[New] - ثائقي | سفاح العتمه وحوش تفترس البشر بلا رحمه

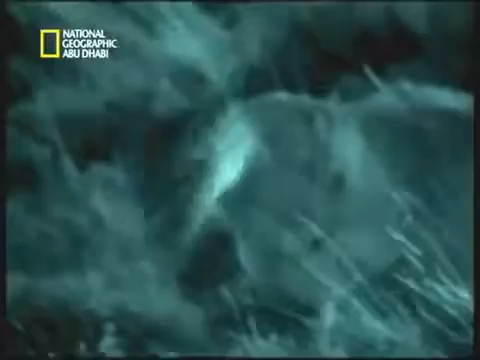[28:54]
وعندما تجدها تبقى في المكان نفسه كي تقطة منها اياما عديدة
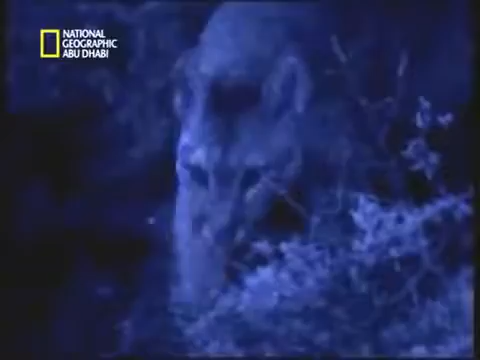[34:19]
قبل ان يلوذ بالفرار ثم تدراجة مصابة بجروح
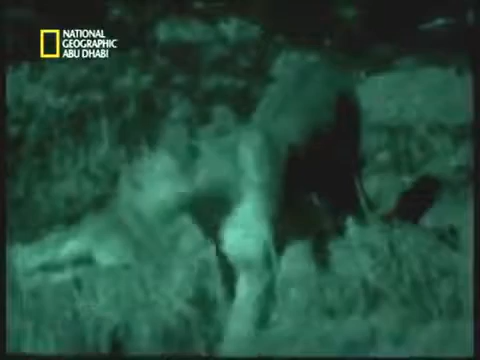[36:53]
ليس في وسع الضحايا التنبؤ بما قد يصيبهم في العتمة
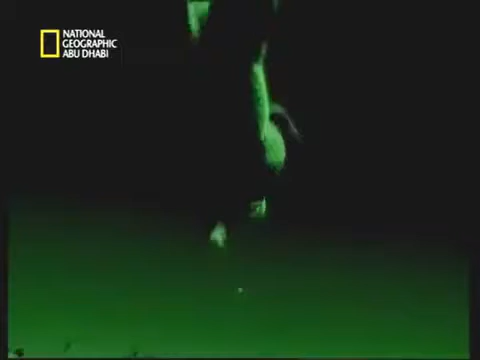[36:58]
بينما انعكاس الضوء من عيون اسود الجبل يجعلها سفاحة عتمة مفترسة وهذا ما قد يعرض المساعدين للخطر انصت يا رفاق ثمت عيون تراقبنا
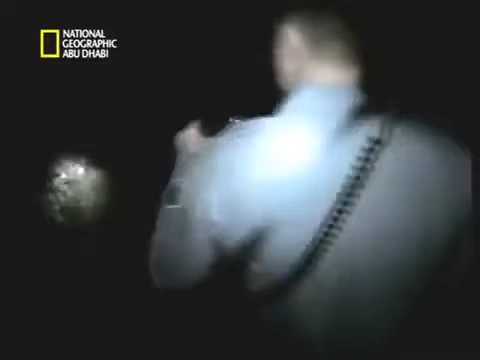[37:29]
بينما يتركون الاخرين لحماية الجثة يلتفون حول القطة للحؤول دون فرارها ولما يتوجه ماركوس نحو الممر يلمح العينين ثانية الآن اخذت القطة تلاحقه
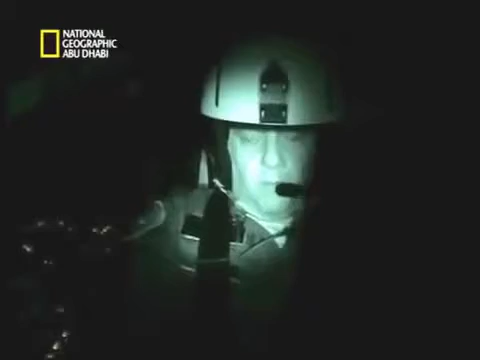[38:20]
مارك نورث هارت وكاميرته الليلية هما العينان الثقبتان اللتان يحتاج اليهم جون وماركوس بشدة
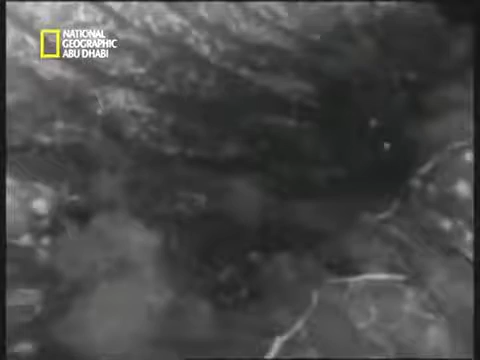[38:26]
على الارض تبلغ الطائرة مسرح الاحداث وتبحث الاشعة تحت الحمراء
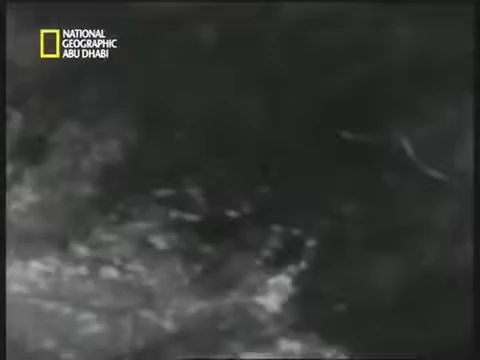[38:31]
عن المساعدين في الاسفل تكشف حرارة اجسادهم عن مكانهم الى جانب الممر
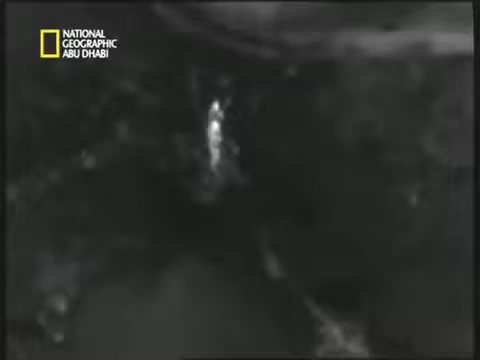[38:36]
موسيقى حان الوقت للعثور على اسد الجبل ولا يستغرق الامر طويلا
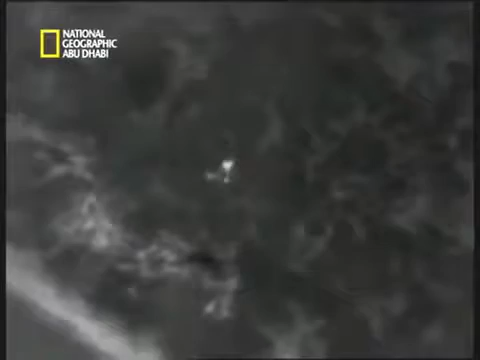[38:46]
تظهر القطة على شاشة جهاز الاشعام تحت الحمراء على شكل نقطة بيضاء انه امامكم
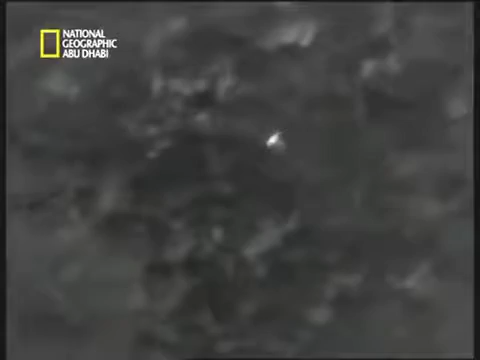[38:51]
مباشرة يبدو انه حيوان ضخم قد يكون هذا اسد الجبل اين بالتحديد هل تعلم؟
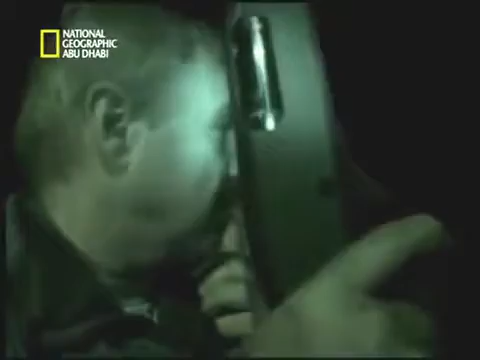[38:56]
يربض اسد الجبل امام جون وماركوس لكنهما لا يستطيعان رؤيته
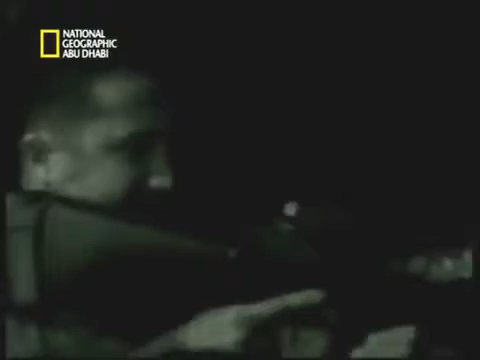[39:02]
جون امامك مباشرة سوف احضر المصباح اليدوي واوجهه مباشرة على الجسم الذي انظر اليه
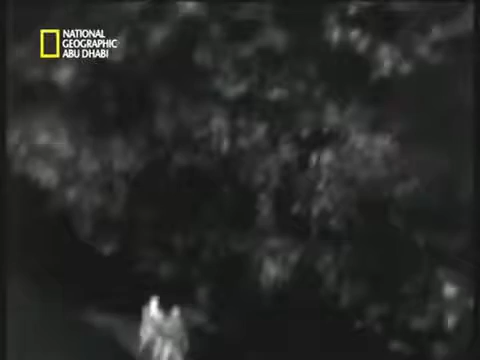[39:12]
الى اليمين مباشرة الى يمينك واخيرا يحددون مكانه
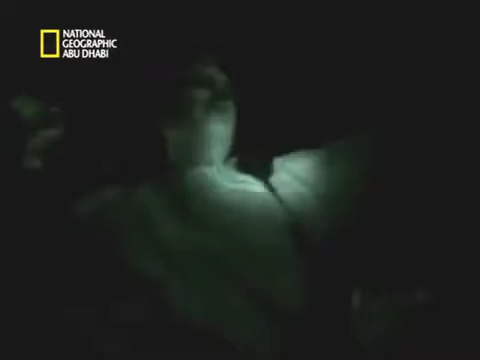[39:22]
رأيته رأيته امهلني لحظة انا اراه صلت الدوء الى الوادي امامنا